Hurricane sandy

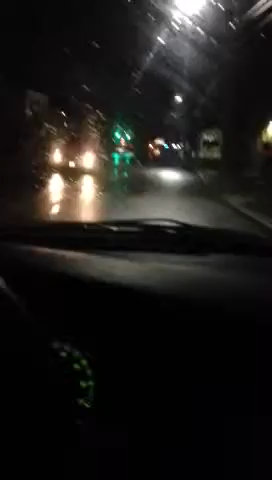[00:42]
Oh, what the hell? They have like a big tree in the middle of the road.